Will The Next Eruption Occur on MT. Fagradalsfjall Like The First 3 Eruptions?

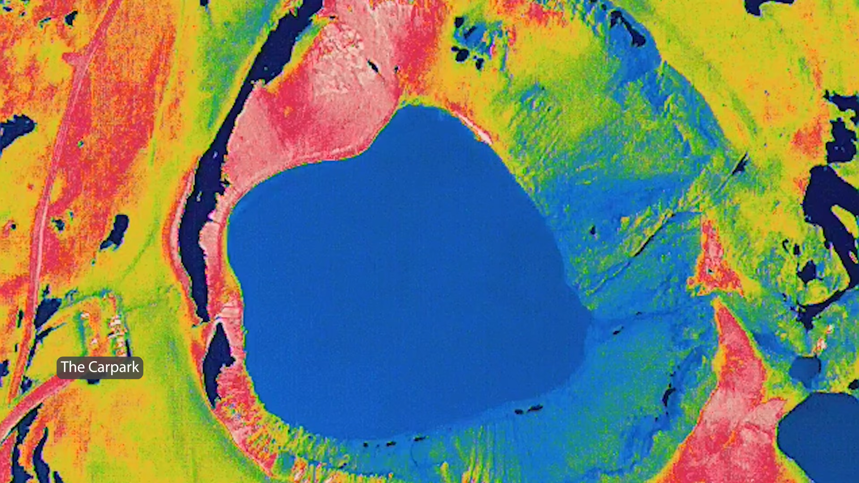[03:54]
and so the sun had been shining a little bit just enough to warm up the crater rims and due to how many tourists were around I had to do this scan from high up when I didn't hear the drone and the thermal limits turned out to be without any heat
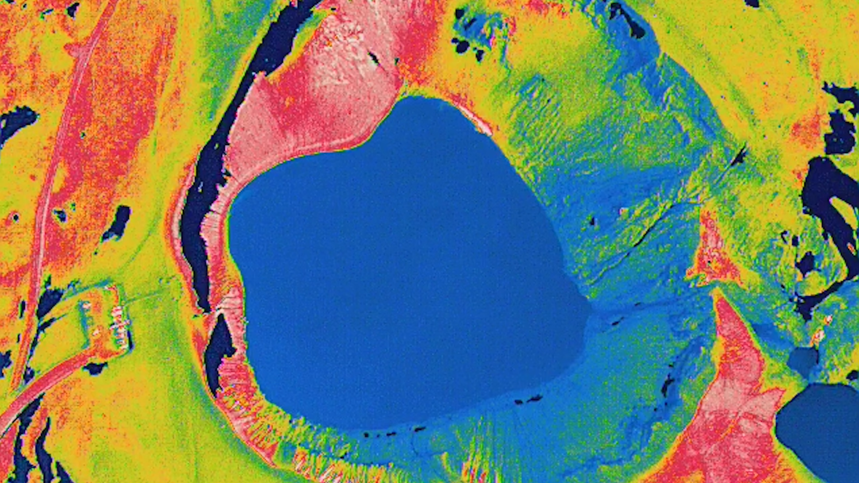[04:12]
source this is this cold flat and dull just a tiny little spot there
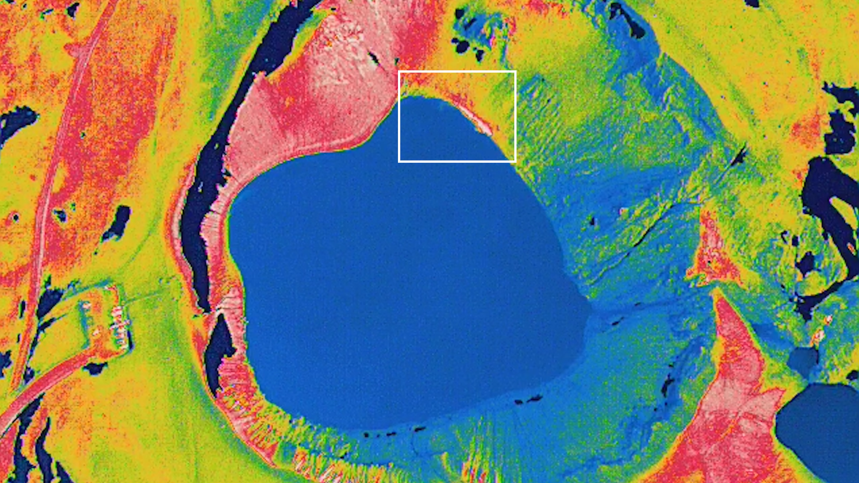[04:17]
that I might check out later and after the thermal tour I did another drone tour with the other drone and I
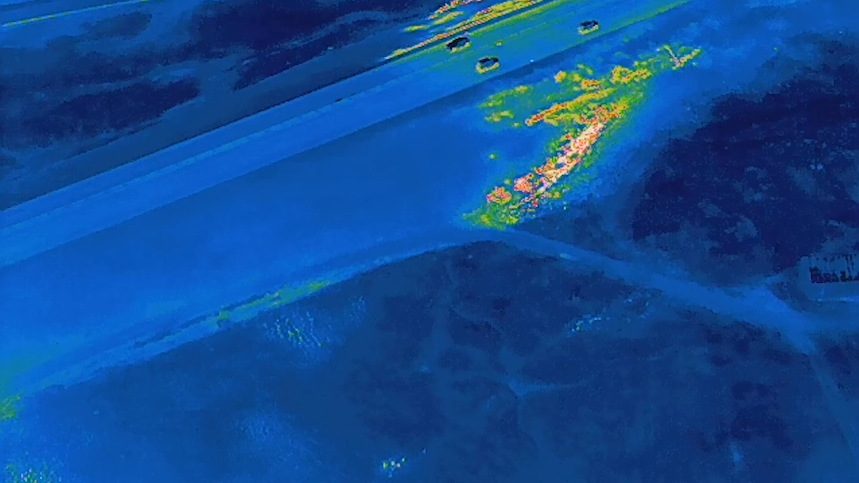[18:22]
the thermal drone and it will be up to the weather when I will do my next tour to the